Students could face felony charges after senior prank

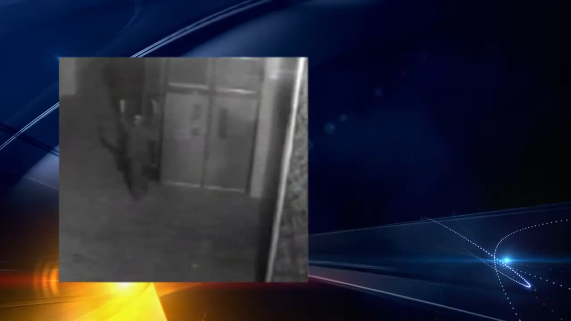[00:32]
Two masked seniors caught on camera putting gorilla glue in all the locks at El Dorado High School.